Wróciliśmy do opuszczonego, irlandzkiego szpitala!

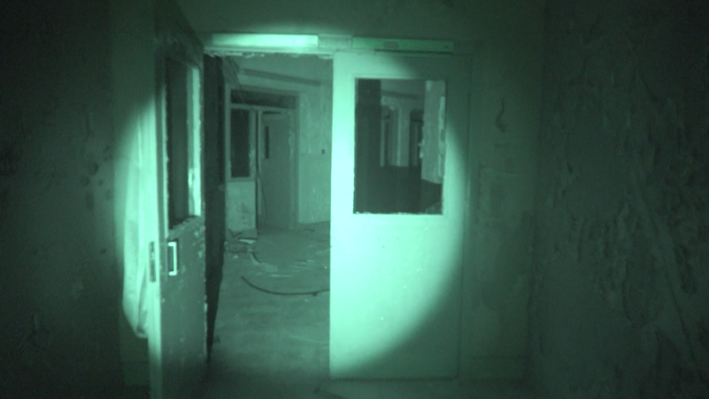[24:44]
To co? Buty się odblaskują. Aha. Czyli trochę myślałem. Czyli tu gdzie się przenosimy?